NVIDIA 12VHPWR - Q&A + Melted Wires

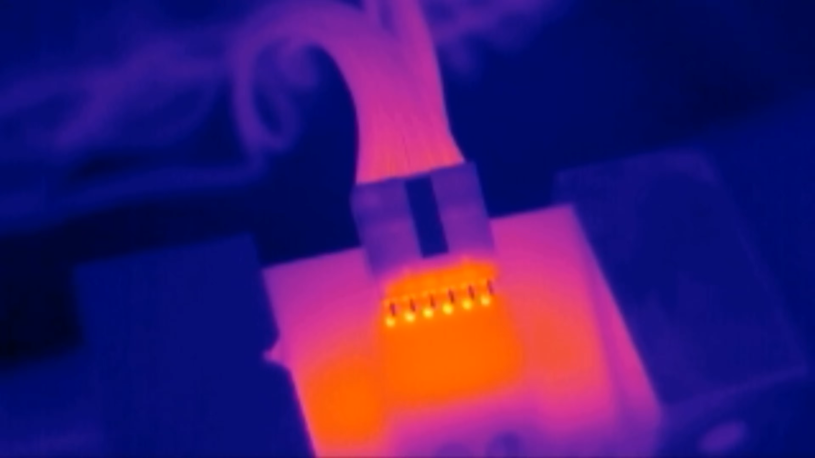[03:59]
in the first place which was to see the heat coming out of the connector alone and not having other things contribute to just messing up the readings this is
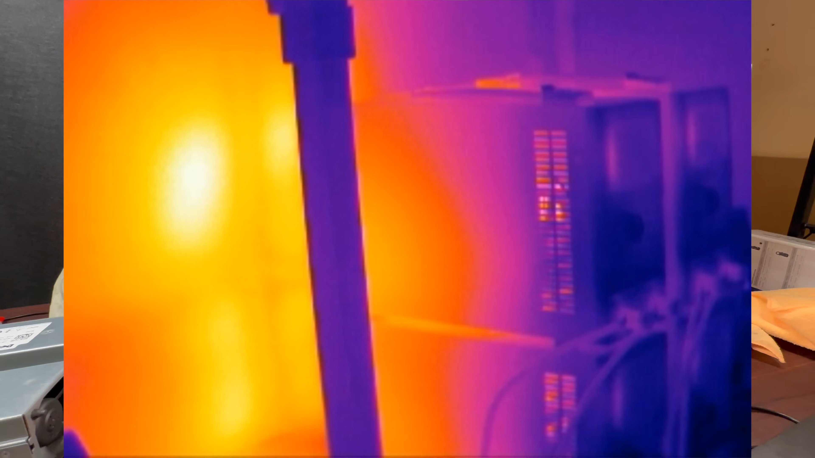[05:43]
over a kilowatt of heat against this back wall and it's bouncing and spilling back around into this area you don't really see it in the video
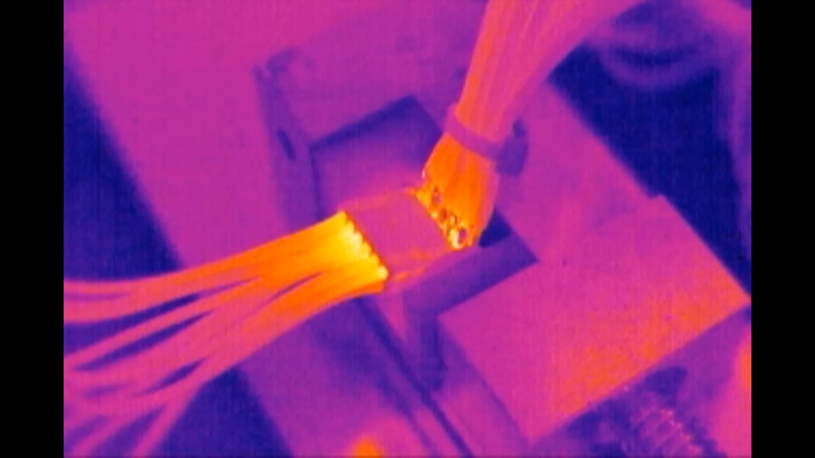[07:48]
right so i've got everything set up same as last time the only difference i've done is i've warmed the connector up for 20 minutes solid this time so the room is hotter the connector is hotter this is a sustained 600 watt load which i don't even think is reflective of what a graphics card actually does in the real world so yeah we're going to go through this but the room is a lot hotter it's summer where i am at the
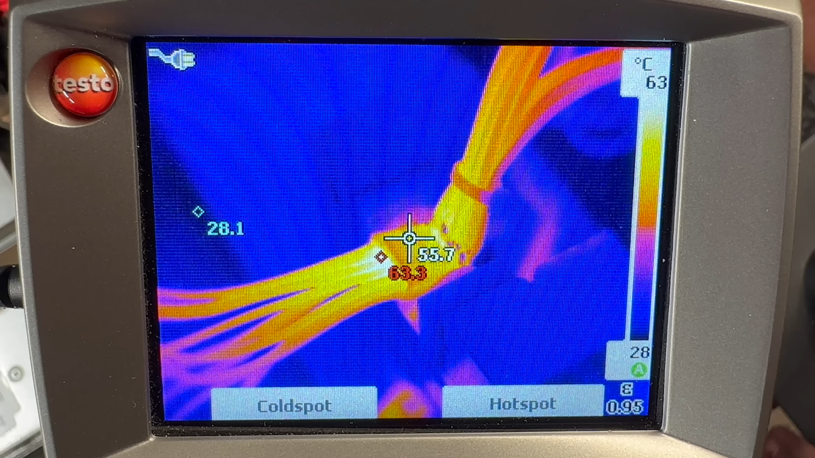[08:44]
On screen: scale top 63°C, scale bottom 28°C
also keep in mind i am still using the original female side be quiet connector i haven't replaced that yet because i'm saving as many of them as i can for upcoming videos we have replaced the male side though that is a brand new connector all right increasing to 800 watts oh it's really hot in here all right um we're going up to 900 watts
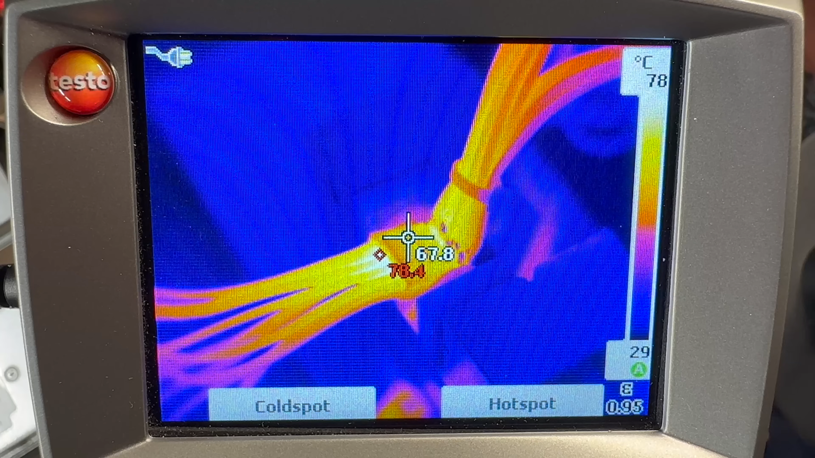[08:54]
On screen: scale top 78°C, scale bottom 29°C
room temperature is now passing 30 degrees keep in mind this heat has to go somewhere so it's just going to keep getting worse we're going up to a thousand watts now thousand watts nothing to speak of yet so we're going to increase to 1100 sorry i forgot to press record uh i've increased it to 1200 watts now okay so the temperatures are really getting up there 149 degrees
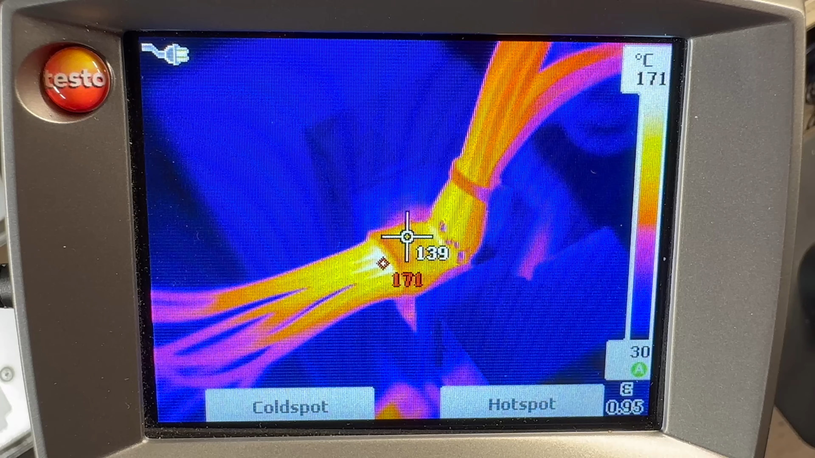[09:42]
On screen: scale top 171°C, scale bottom 30°C
because i'm only i'm using leaded solder at the moment 170 degrees on the wires wow okay we're getting up there now all right i'm going to stop it there we're going to just see if any melting has occurred and then we'll reevaluate where we go from here well
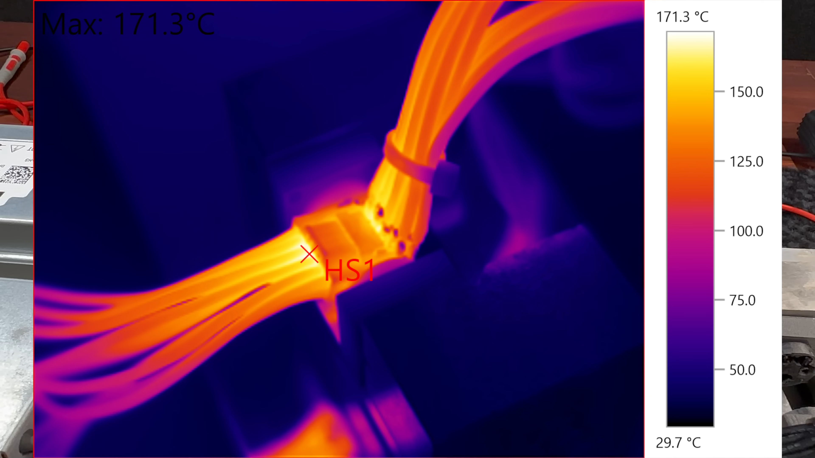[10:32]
On screen: max 171.3°C, scale top 171.3°C, scale bottom 29.7°C
degrees at 1300 watts and we may be starting to see some signs of failure
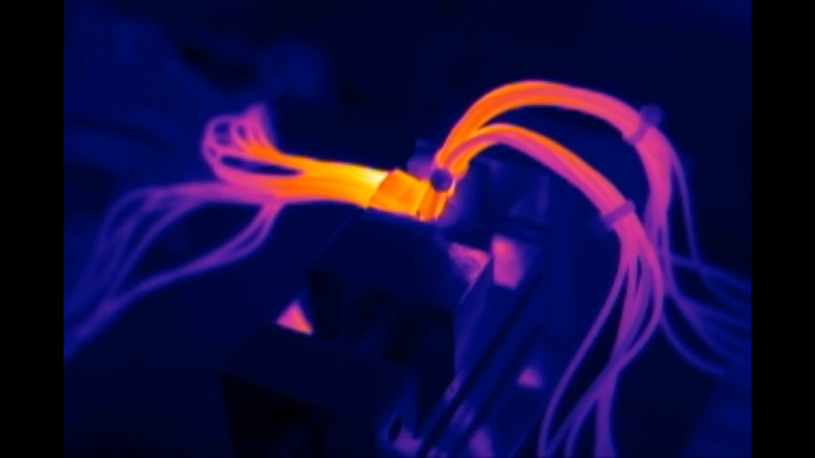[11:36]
so so i just finished another 90 minute run uh the pins look pretty similar the white sort
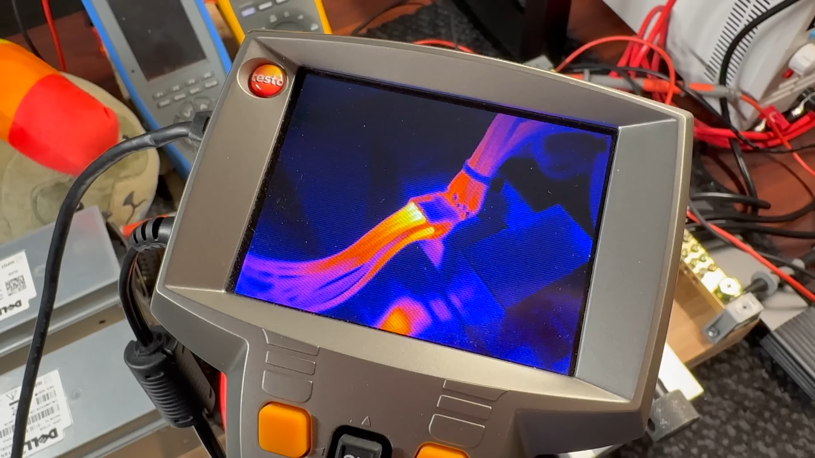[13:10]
all righty now we're seeing something that uh pin that was playing up earlier is doing its
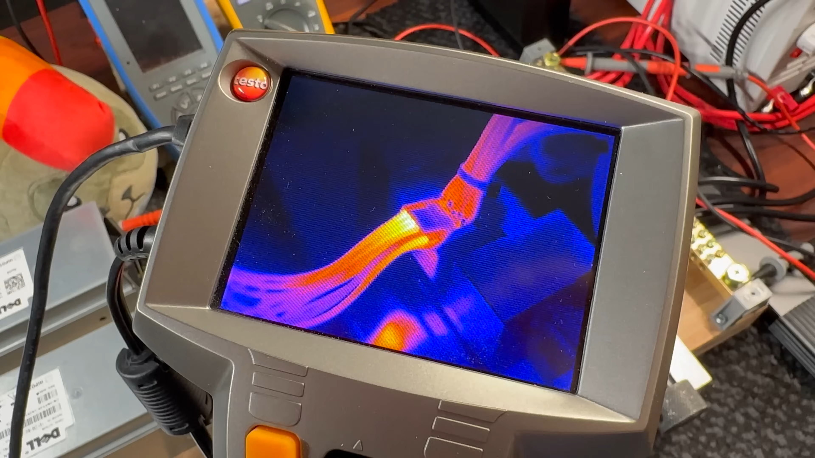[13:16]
thing again we can see there's no heat on that pin as soon as i applied the load so those other pins are doing a lot of work compared to that one at the moment
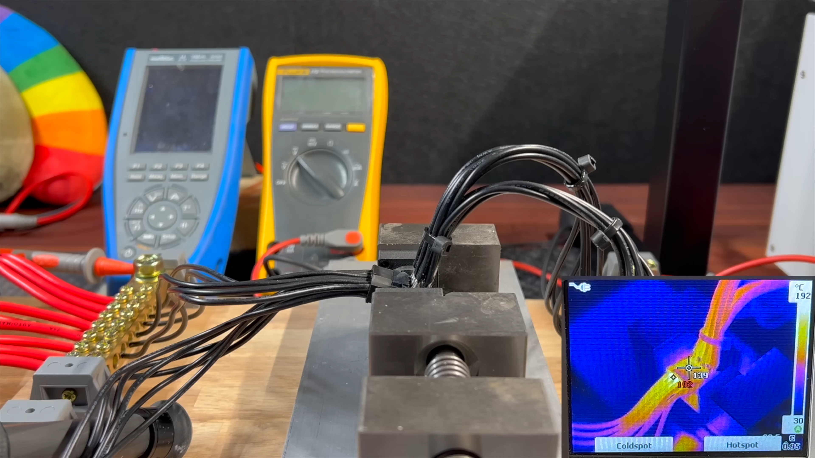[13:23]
now i've decided to start filming because something is happening i'm seeing smoke the temperature is increasing i've checked the current across all the wires it is a
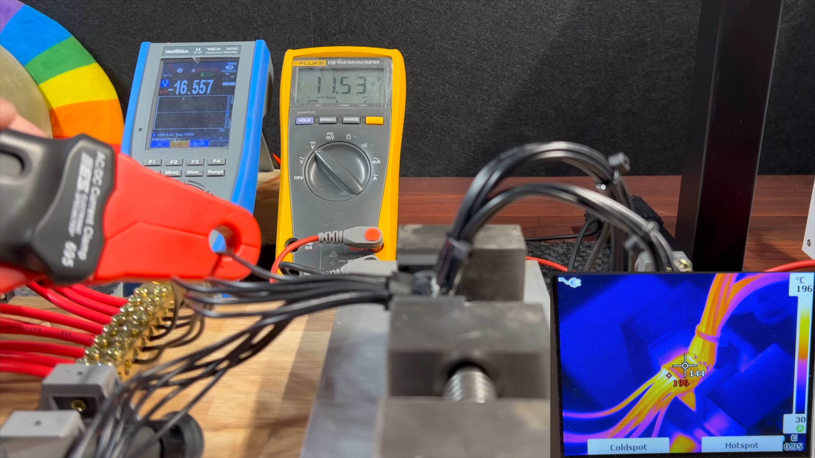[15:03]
pulling its weight oh hello 13 14 temperatures are up to 195 197 i think the voltage drop is increasing